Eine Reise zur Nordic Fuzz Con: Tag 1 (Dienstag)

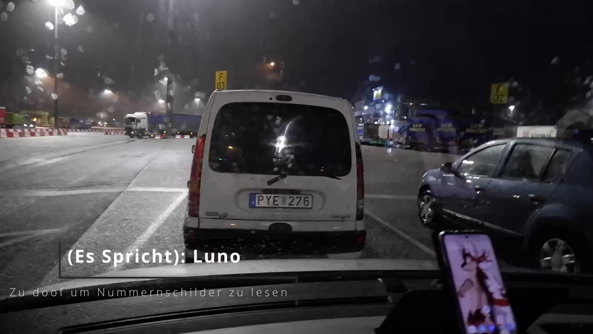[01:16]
So Leute, jetzt stehen wir hier hinter dem polnischen Auto und sind im Begriff dabei, auf die Fähre zu fahren. Neben mir sitzt Hai.
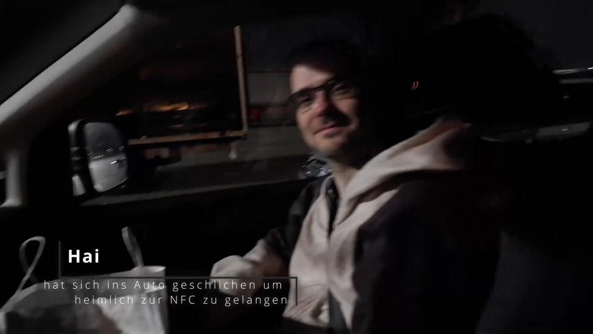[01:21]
Und ja, wir fahren dann gleich auf die Fähre.
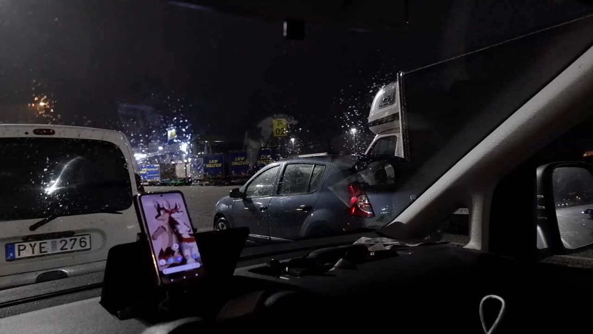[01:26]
In einer Stunde wahrscheinlich erst.
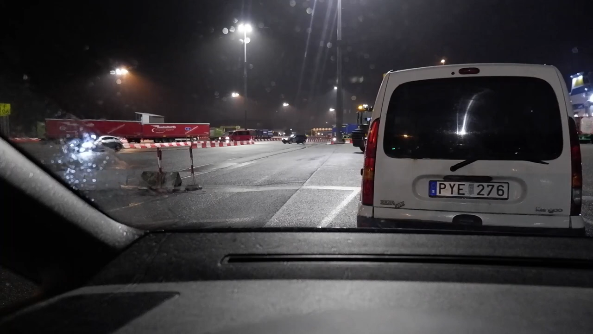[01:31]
Ich glaube, da wird gerade die Fähre entladen. Da kommen die Autos aus Trelleborg. Wir haben fast einen Platz in der ersten Reihe. Ich bin dumm, ich hätte einen Platz in der ersten Reihe haben können, wenn ich nur nach links gefahren wäre. Ist egal. Du kannst es doch noch ändern. Hinter uns steht keiner. Wollen wir machen? Mach doch. Ach nee. Nee. Am Ende bringt dir der auch nichts. Ja, eben dieses Romero Rangiere braucht man nicht.